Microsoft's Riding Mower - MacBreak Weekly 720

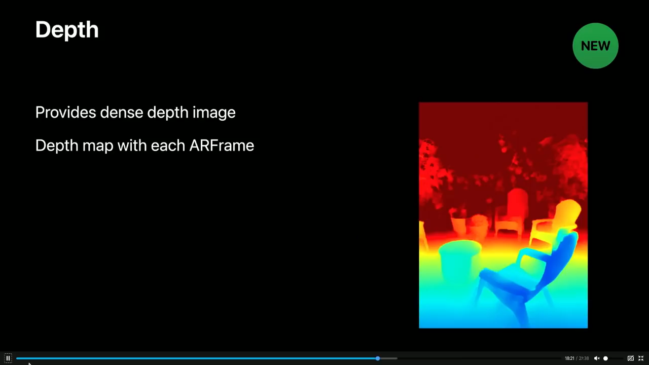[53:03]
And that is a smooth gradient. That is very... Yes. So that's why you could place... And totally occluded. Like you can do full object occlusion within that map. Wow. That's one of the biggest
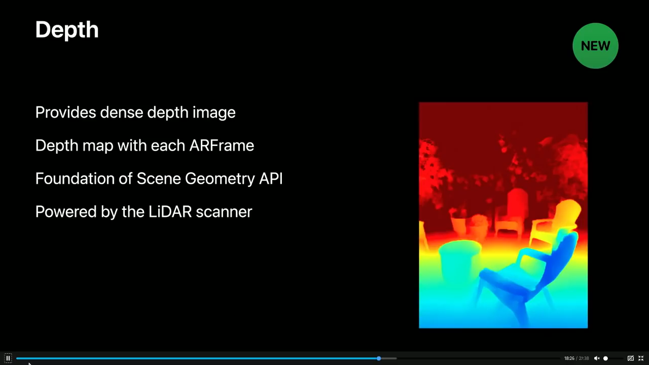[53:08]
steps forward for AR is for the ability for, okay, your Pokemon to walk behind a chair and the chair is covering up where